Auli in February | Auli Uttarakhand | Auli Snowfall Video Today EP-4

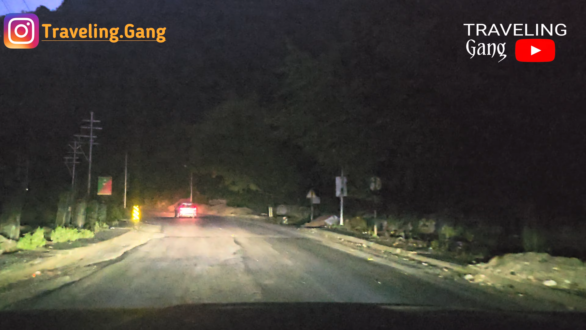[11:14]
हम लोग हैं ऋषिकेश की प्रॉपर सिटी में आ गए, देखिए बरिस्ता बर्गर किंग सब दिख रहे हैं बगल में, और अभी जल्दी कुछ बन गए हैं सभी।
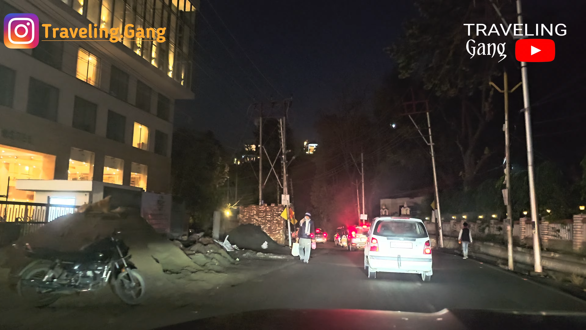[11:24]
हाँ ये बिल्डिंग्स तो मुझे नई लग रही हैं, अभी बन ही रही है, अंडर कंस्ट्रक्शन है, कुछ ही ब्रांड खुले हैं।
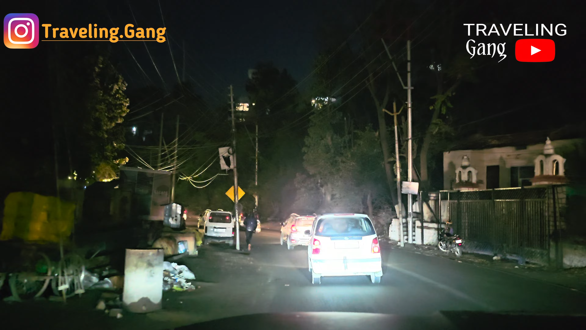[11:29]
ये है लक्ष्मण झूला जो कि लाइट लगी हुई है, और देखिए आधे में लाइट चल रही है आधे में नहीं चल रही है, और जो लोग चिल्ला रहे हैं वो यहाँ पे नीचे जो फोटोज और वीडियो बनाते हैं वो है।
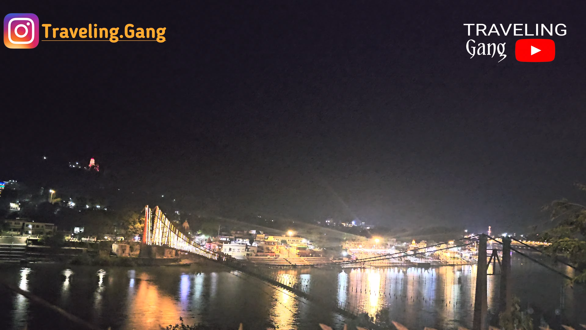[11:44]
पूरा ऋषिकेश देखिए लाइट से कितना अच्छा लग रहा है, और बहुत ही सुंदर व्यू है, और गंगा जी की तो बात ही क्या है, गंगा जी तो एज यूजुअल सुंदर लगती है। तो चलिए अब पहुँचते हैं हरिद्वार,
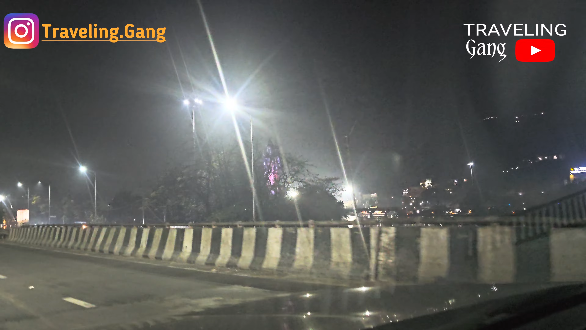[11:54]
भोले बाबा के दर्शन हो गए हमें हरिद्वार आते ही। अरे दिख जाओ भाई जी भगवान जी, ये देखिए भोले बाबा जो कि बहुत विशाल मूर्ति है। हम लोग रोड के इस तरफ हैं लेकिन साफ साफ दिखाई दे रहे हैं।
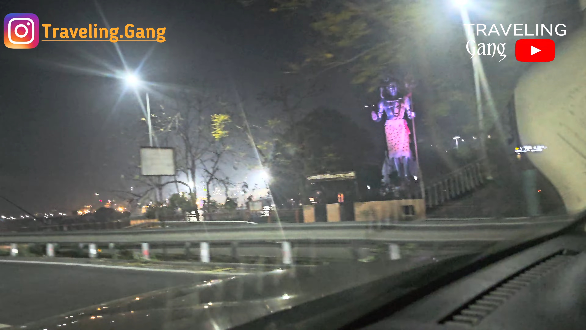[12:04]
तो हम पहुंच गए हर की पौड़ी, हर की पौड़ी ये है भोले बाबा निशानी की।
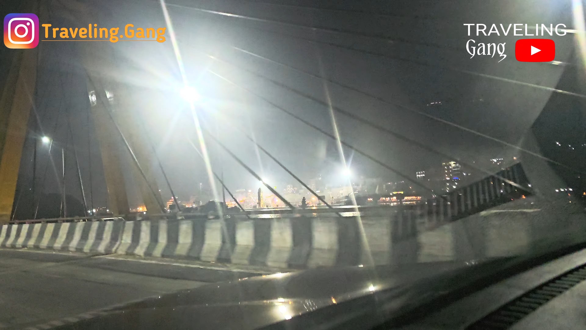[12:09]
हाँ आप हर की पौड़ी आ गए हो, और ये देखिए पूरी हर की पौड़ी यहाँ से दिख रही है।
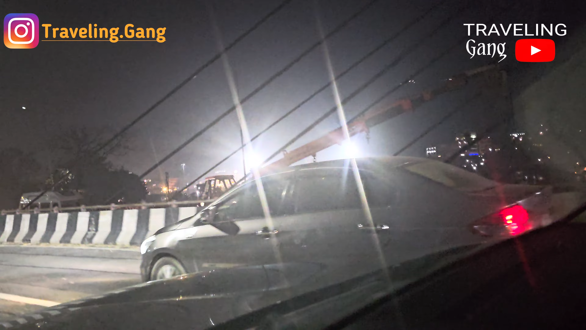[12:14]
अभी आपको वहाँ पहुँच के दिखाएंगे तो ज़्यादा अच्छी दिखेगी। हम आ गए हरिद्वार, जो कि देखिए कितनी सुंदर गंगा जी बह रही है,